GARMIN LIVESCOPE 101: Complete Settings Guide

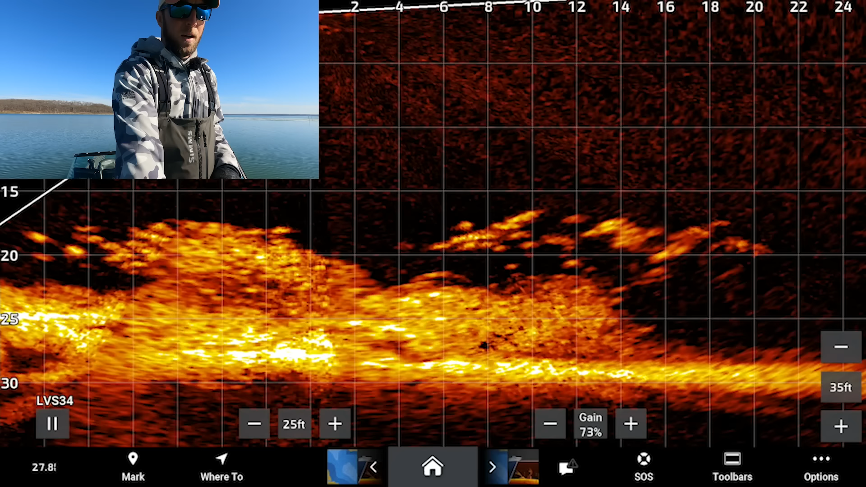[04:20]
actual settings so on my GPS map here we're gonna hit the options button
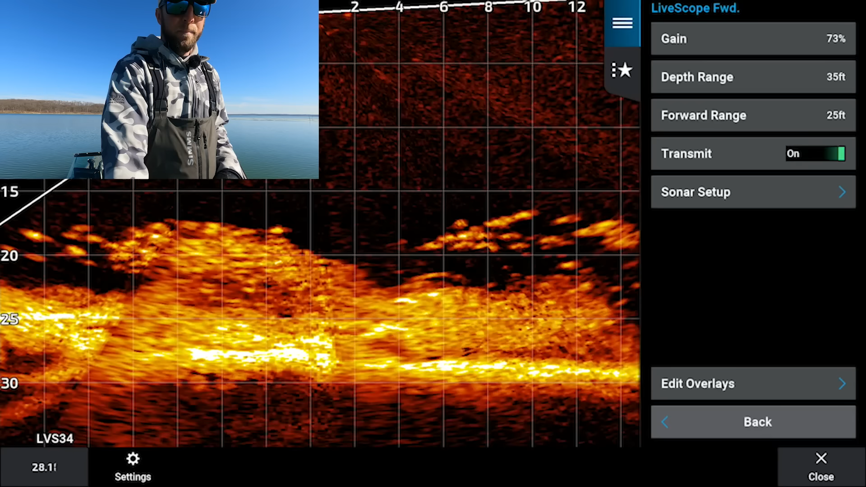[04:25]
and that's gonna bring up our first live scope menu so you can see our first three are the on-screen controls that we've already manually
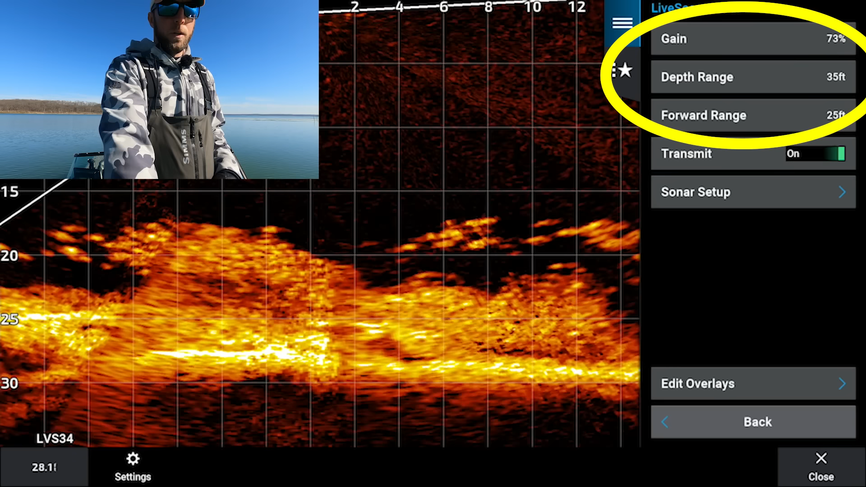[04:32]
adjusted now we're gonna go down to sonar setup and we'll
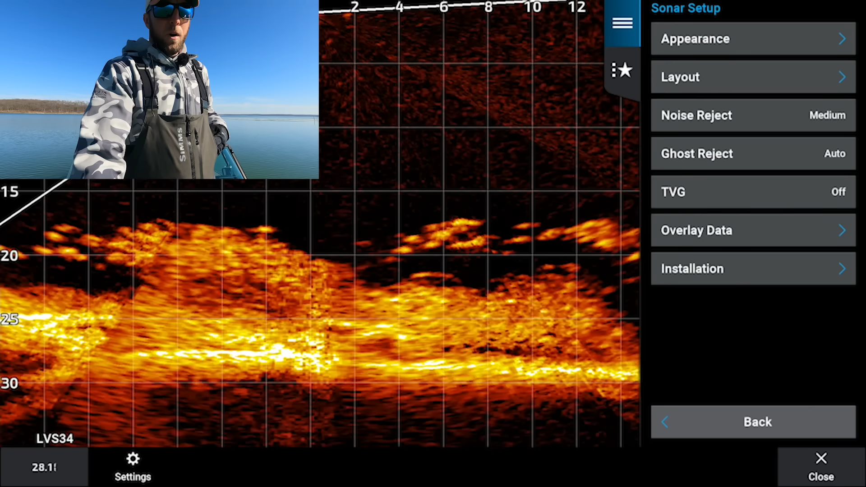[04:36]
start with appearance so in the appearance menu your color scheme this is all gonna
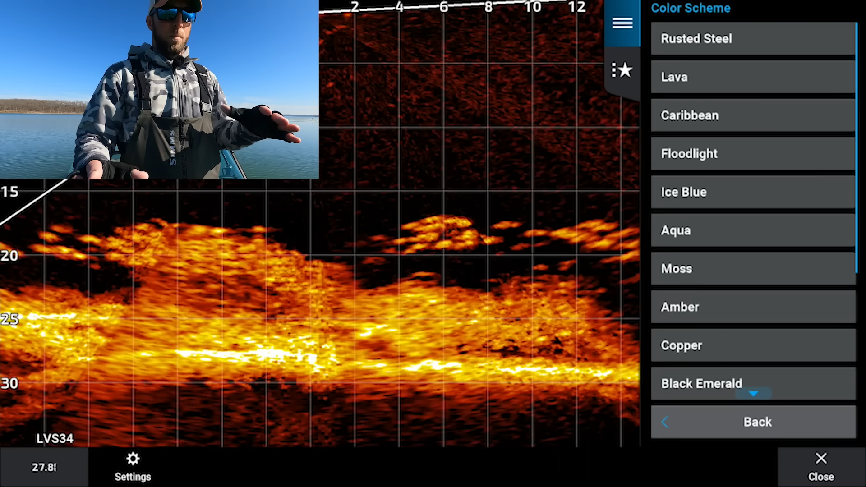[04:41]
be personal preference it's gonna depend on the day if it's sunny or if it's cloudy and just
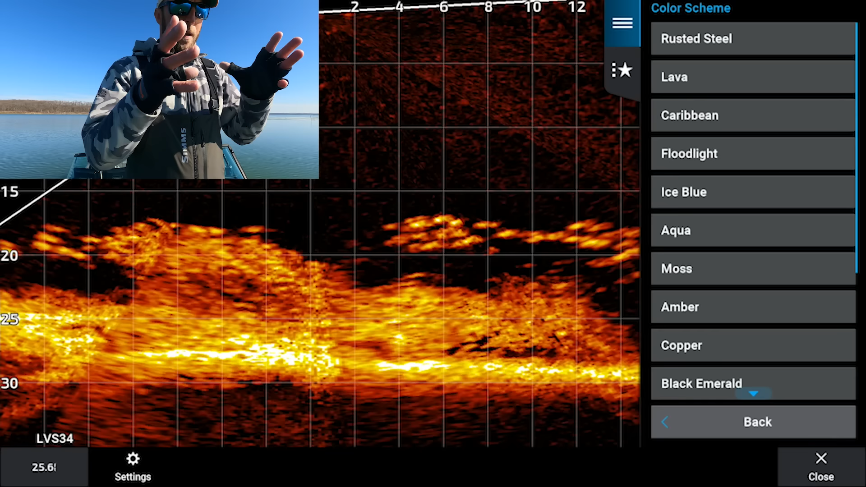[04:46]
basically what looks best for your eyes so I always tend to run my color scheme on moss because it makes those targets
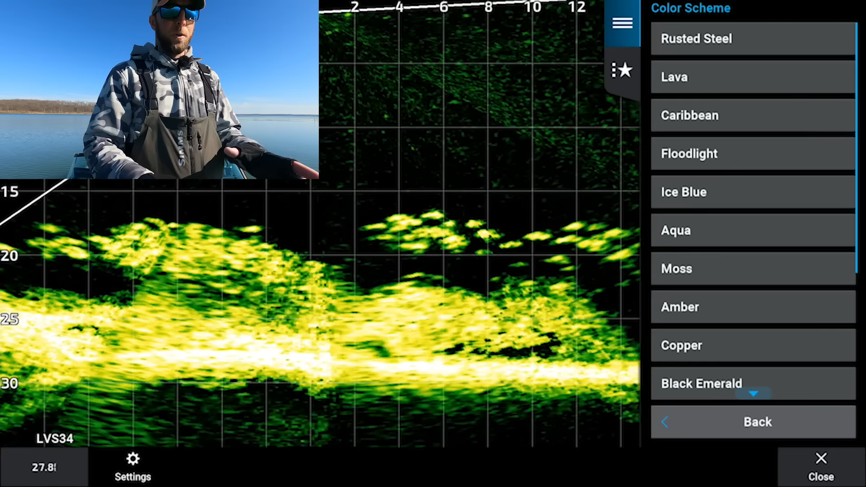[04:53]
really pop you guys can see those crappies perfectly if we had some baits down there you'd be able to see the jigs perfectly as well so I like that one but they've got tons of different color ways that you can choose from
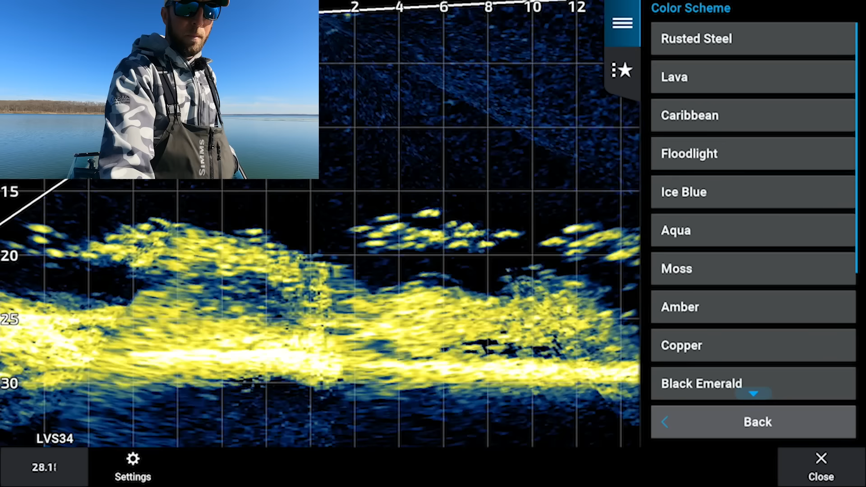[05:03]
just based on what looks better for you so we'll leave that on moss then we'll go back the
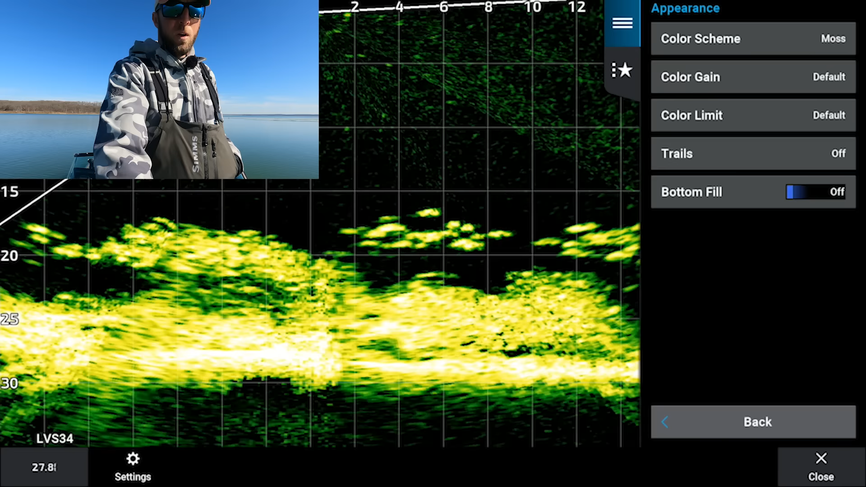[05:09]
next option down is color game so what color game is gonna do is make your targets pop even more so you can see I'm bringing that up and it's making those crappies in that brush a little too blown out and then we bring that down and it's kind of filtering them out a little bit so my color game I always recommend leaving somewhere between 60 and 80 percent just based on what you're trying to see if you're trying to fish
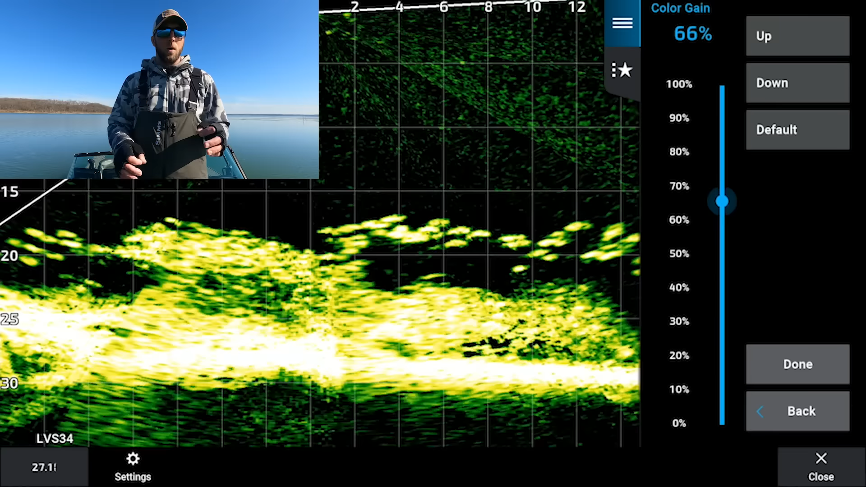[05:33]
1 32nd or a 1 16th ounce crappie jig I would recommend cranking that up because a complaint that I hear from a lot of guys all the time is that I can't see my jig I can't see my jig well first off your jig is probably not right in line with your transducer you may be off to the left or to the right because the live scope beam is very narrow especially right at the beginning of the the transducer there
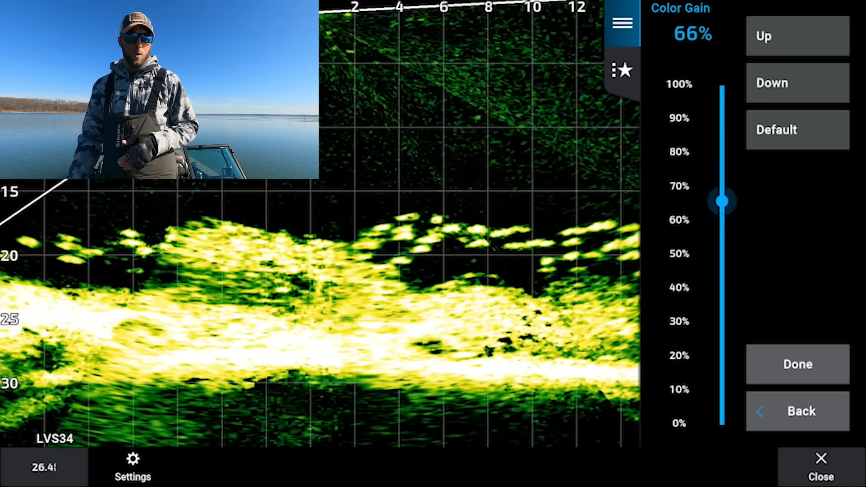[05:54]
so want to make sure it's always in front but if you can't see your jig it's probably because your color gain is too low so crank that up between
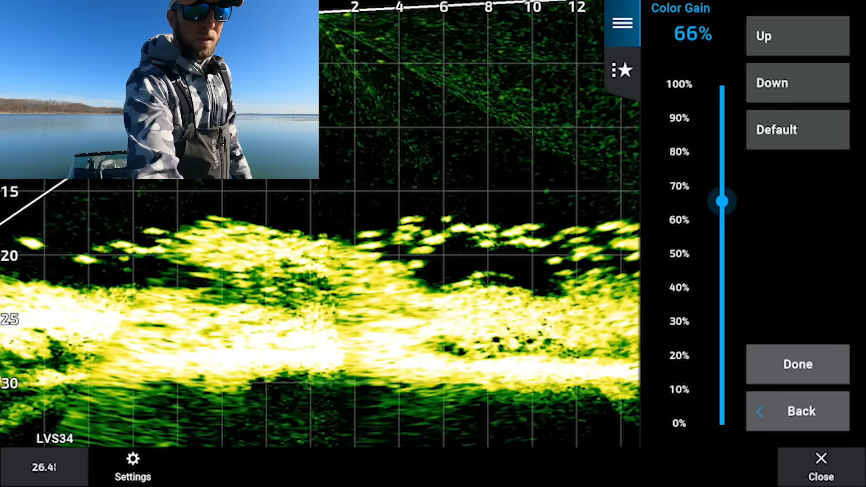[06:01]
65 and 70 just kind of depending on what looks good we'll leave mine at 65 here and then we'll hit done we've got to get back to the sonar setup menu so we'll go back to appearance
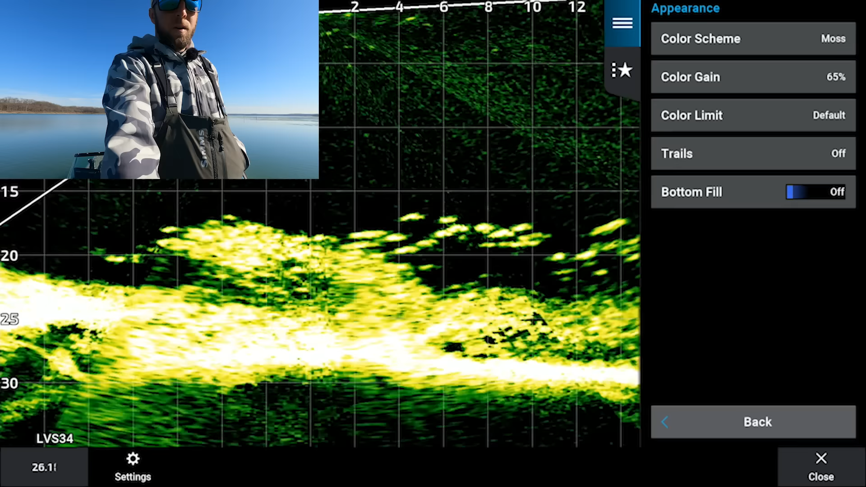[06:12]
down one down from color gain is color limit this is an update that came out a couple years ago now which allows
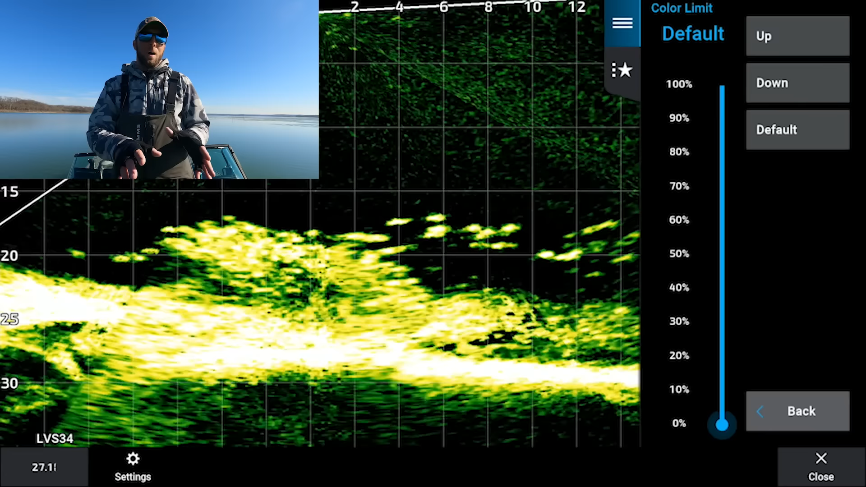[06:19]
you to crank your regular game way way way up and then when you bring that color limit up what it's going
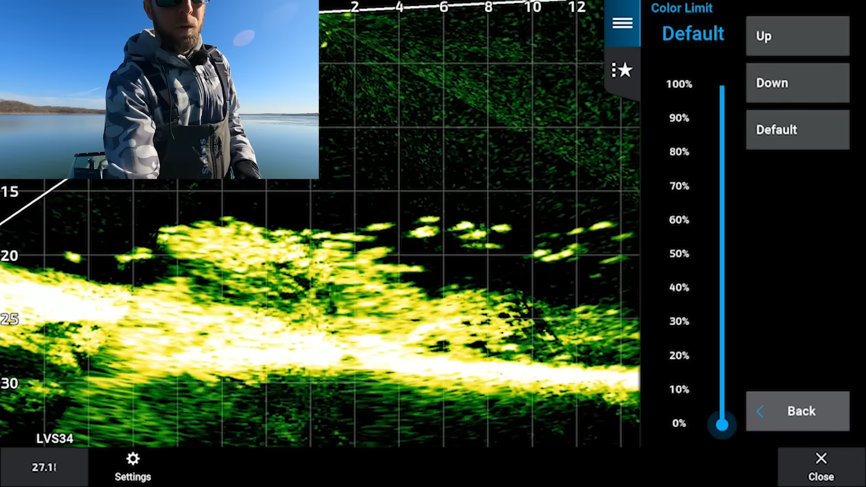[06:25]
to do is filter out a lot of that interference so you can see as I bring that dial up it's kind of we're all the way up
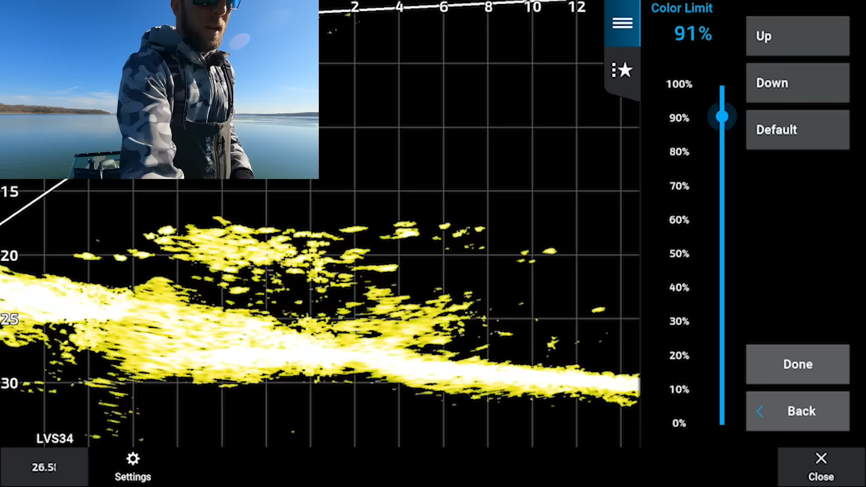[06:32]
to 90 and you can see that's just filtering everything out it doesn't look super good but if we go back and we actually edit our gain let's
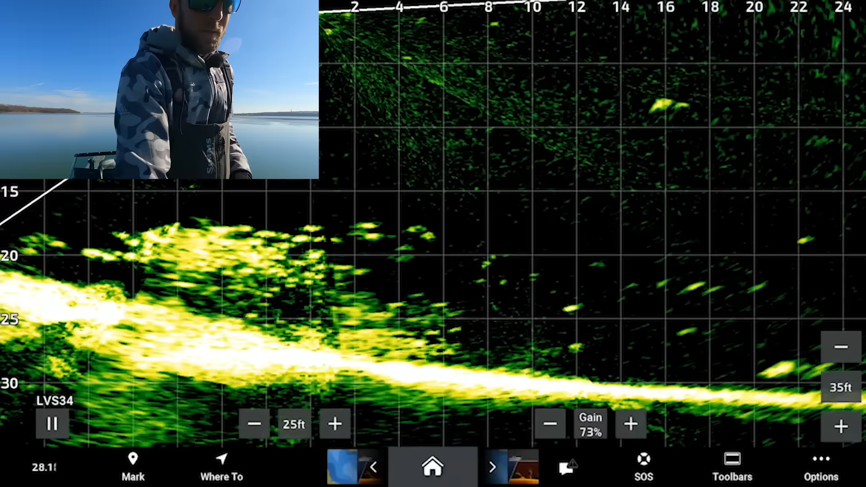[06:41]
say we crank our gain we'll put that up to like 86% running super super
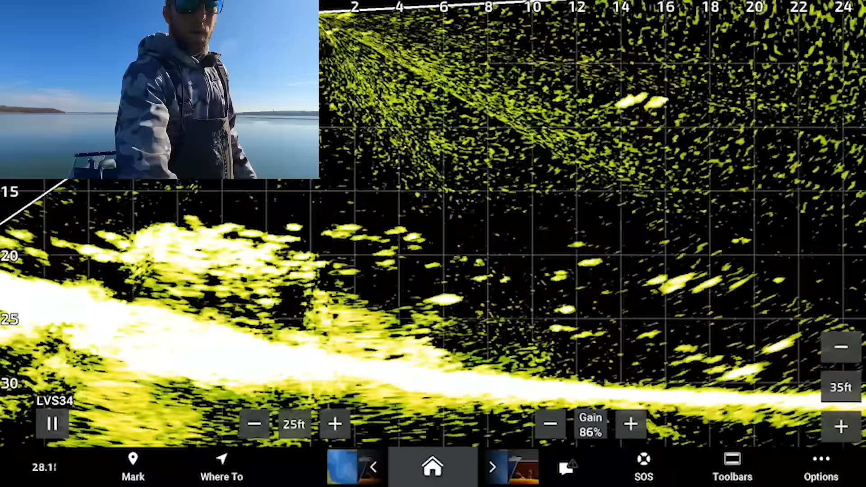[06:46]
hot go